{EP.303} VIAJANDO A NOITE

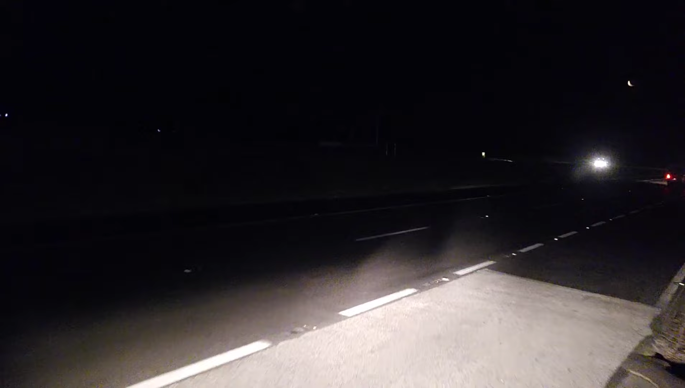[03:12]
Vinte e uma horas, onze minutos, 27 graus. Chegando aí com mais um vídeo para vocês. 14 de março de 2024. Estamos quase na final aqui da rodovia Castelo Branco. Vamos acelerando aqui e direcionado a Cambé. Bora que bora.
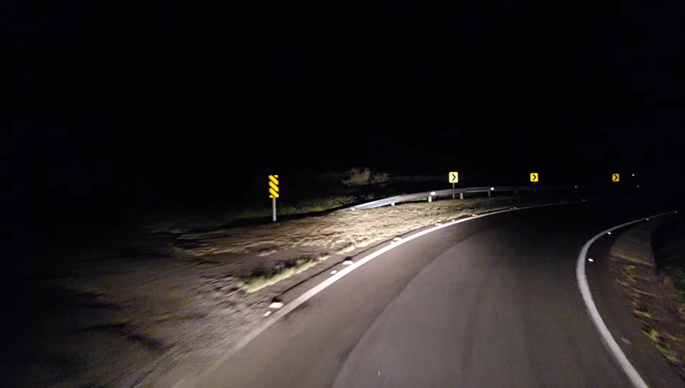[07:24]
Castelo Branco já ficou, né, pessoal? Estamos na alça de acesso aqui para pegar a SP-225.
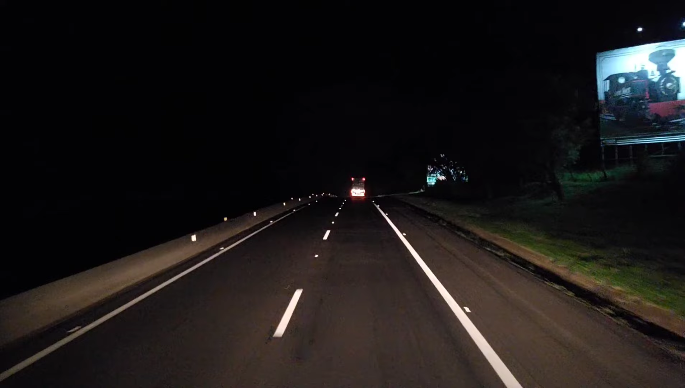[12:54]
Estação Café a 9 quilômetros. Você chegou no Paulistão. Paulistão aqui, o Grau lá na frente, ó.
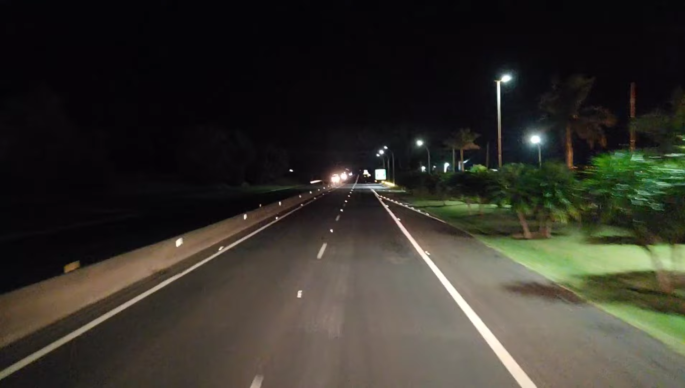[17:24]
Saída 318 SP 225 e Pau Sul e retorno a 1 km. Ali na frente a gente vai pegar a SP 327.